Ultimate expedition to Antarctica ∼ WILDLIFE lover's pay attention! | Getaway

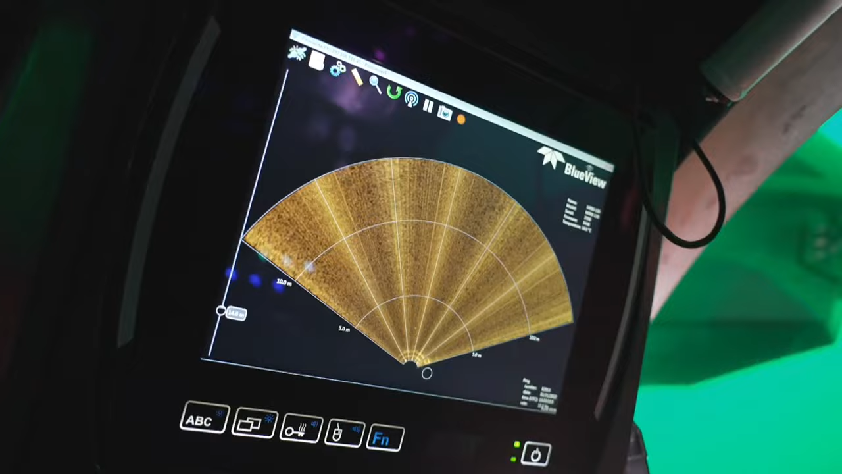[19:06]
Is that a sponge or is that kind of a tube worm thing?